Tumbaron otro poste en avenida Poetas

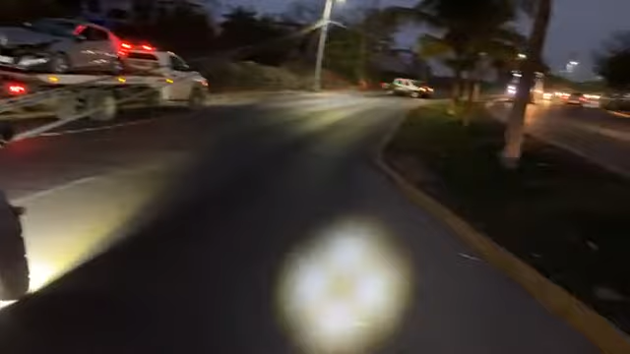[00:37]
Esto es entre el ingreso al fraccionamiento Lisboa y el Oxxo.